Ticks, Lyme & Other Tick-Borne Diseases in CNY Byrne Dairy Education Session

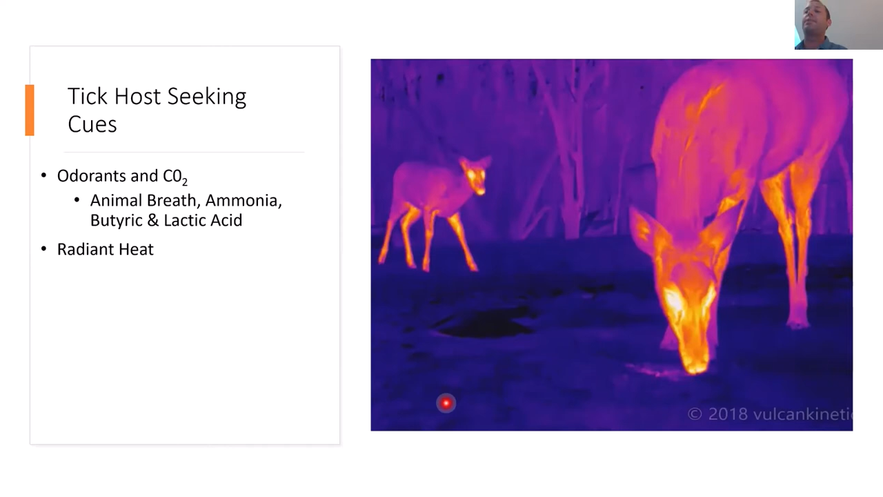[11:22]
It sees a warm-blooded, a blooded animal on the backdrop of, of a cold forest. And that's a cue for the tick to actually know that there's a warm, uh, blooded host nearby. They can sense vibrations. Um, this is an elephant.